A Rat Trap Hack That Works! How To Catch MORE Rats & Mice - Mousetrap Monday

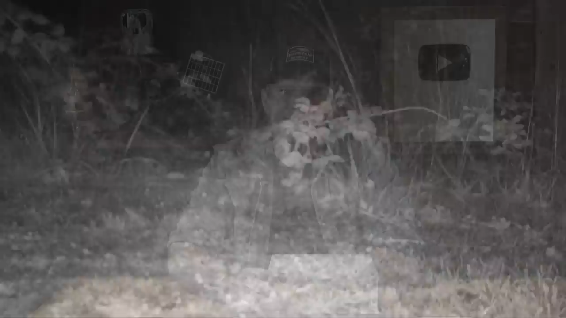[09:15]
Well, it's been a while since I caught a gray fox on my trail camera, but it looks like they're back. It was pretty foggy that night, but it came along, found the rat, and took it away.